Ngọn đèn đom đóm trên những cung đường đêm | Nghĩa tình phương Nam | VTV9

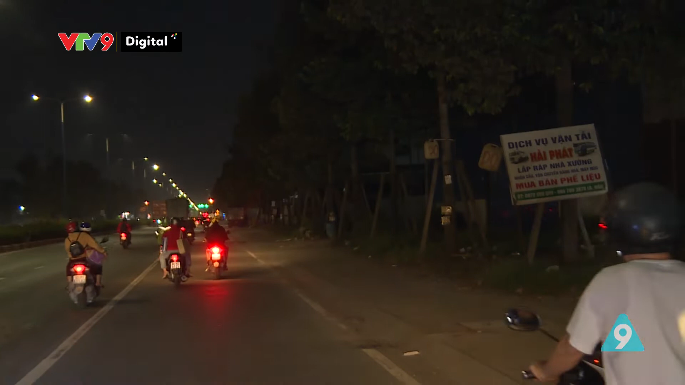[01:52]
Mỹ Phước, Tân Vạn, những tuyến đường ám ảnh người đi xe máy khi về đêm tại Bình Dương.